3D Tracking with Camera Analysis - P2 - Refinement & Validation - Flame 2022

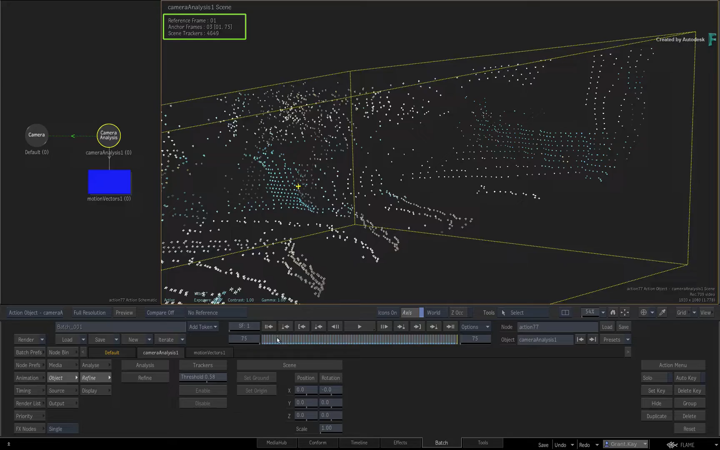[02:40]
Scrubbing the time-bar… You can see the camera moving through the scene… As well as the generated anchor points from the analysis.
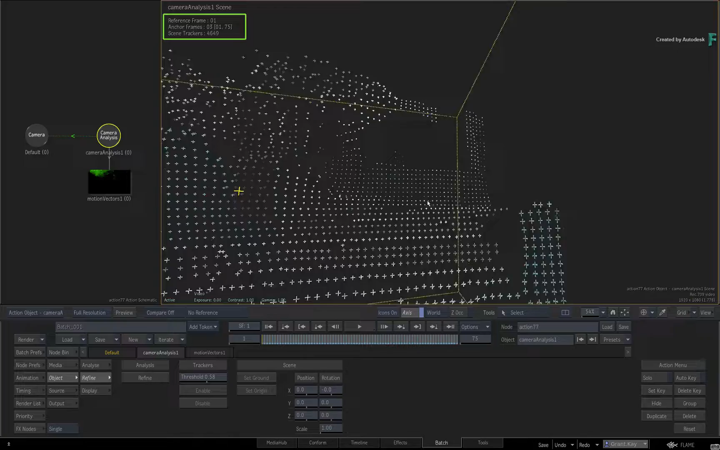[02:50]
Now the 3D cloud constructs the shot in 3D space… And it's easy to see where the points don't sit correctly. For example… Use the other viewport to display the camera view from the analysis.
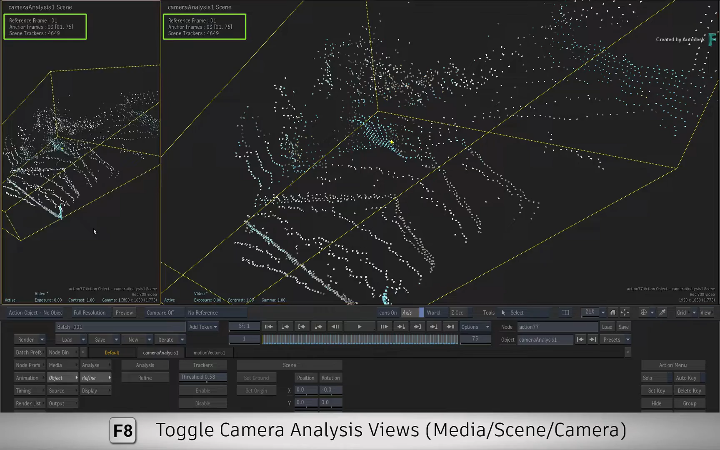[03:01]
Now this part of the wall… Is not in the correct place according to the point cloud. There is no detail to lock onto a flat wall… So that area needs to be ignored as part of the refinement. So either in the point cloud or in the camera view… Select all the points on the wall. If you're having trouble seeing the points… Just go to the display menu… And scale them up or change the colour. Once again…
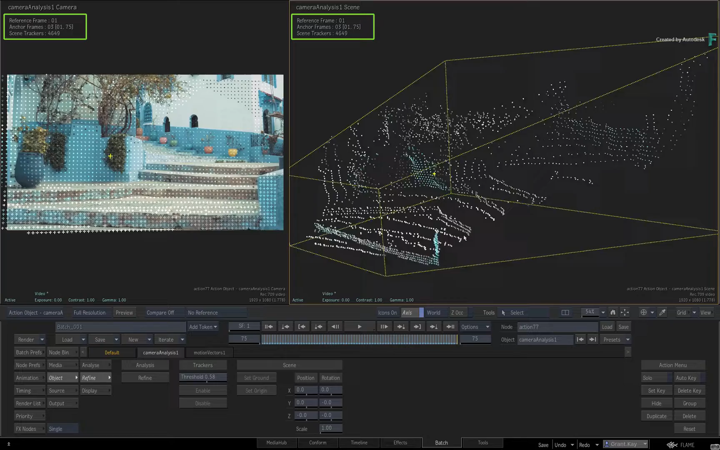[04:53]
And the ground of the shot rotated towards the camera. This looks fine when viewing through a 3D camera. But in order to make compositing easier within a 3D track… It makes sense to define the ground… And match the camera to the angle of the original shot. So using the point cloud… Locate and select some points… Which will define the ground plane for the shot. You can use the camera view to double-check your selection. Click Set Ground… And the point cloud will reorientate… With your selection being horizontal… And the camera adjusted to match. From there…
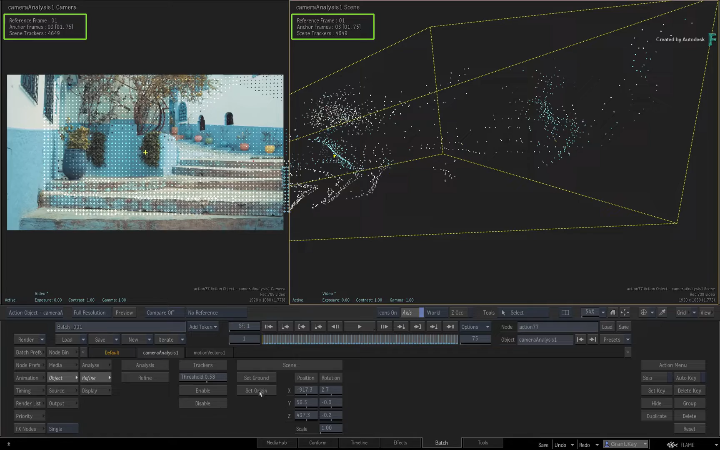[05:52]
That will be absolute zero in 3D space. So you choose a point within the point cloud… And click Set Origin. The entire point cloud shifts… And this selected point… Is now at zero at X, Y and Z in the 3D scene. You can create a scene tracker axis if you wish… But it is not necessary. Defining an origin… Simply means that any object you import into Action… Is usually at the center of the 3D scene… And should be easy to find. One of the last steps before selecting and creating scene trackers…
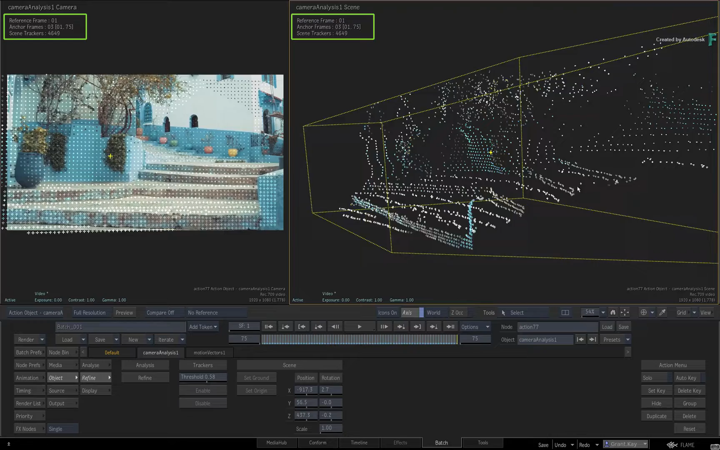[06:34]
Is to do a validation of the 3D track. You need to ensure the point orientation is more or less correct… And any point you use as scene trackers… Will stick with the 3D track. You can obviously do a bit of judging by scrubbing the time-bar… And closely looking at the points in the camera view. Or you can turn on test objects in the display menu.
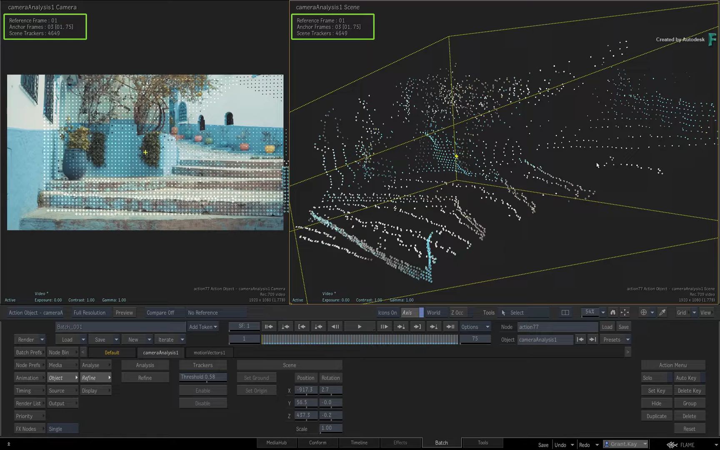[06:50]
This creates a virtual 3D object in the scene and camera views. Simply by selecting the points… You can determine the point orientation… And more importantly…
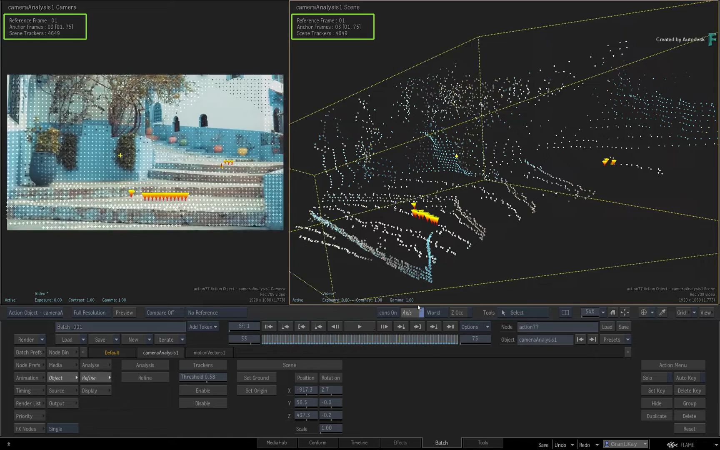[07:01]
Whether the track is sticking with those points. Once you are happy with the selection… You create the scene trackers… And it should be ready to use in the Action 3D composite.